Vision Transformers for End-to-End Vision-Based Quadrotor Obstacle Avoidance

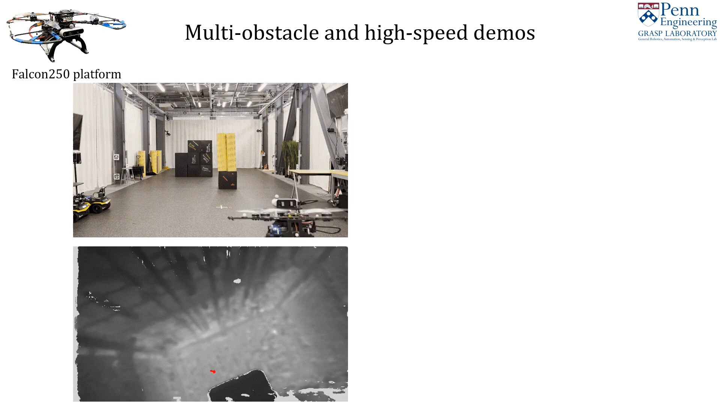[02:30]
The onboard depth image on the bottom has an overlaid arrow depicting the desired velocity command outputted by the VIT-LSTM model. We also perform trials at 7 meters per second as seen from multiple viewpoints on the right.